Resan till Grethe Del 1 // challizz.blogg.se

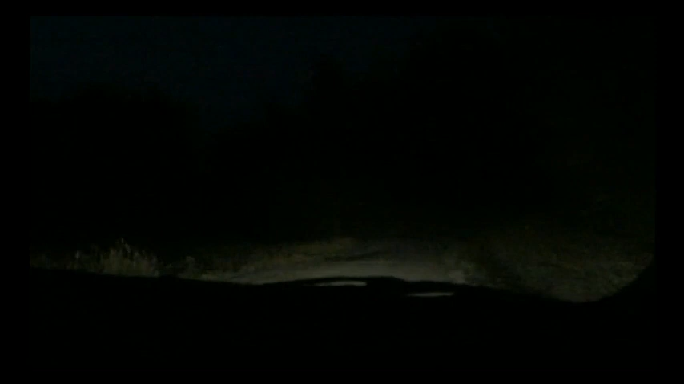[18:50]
Ja. Här står det två här. Jaha. Ett. Ja. Ser du den? Ja. Jag ser den. Spräng av veien nu då. Rågjul. Vi måste köra långsamt här. Här tror jag. Åh, här är Storveien tror jag. Nej. Nej det är borta.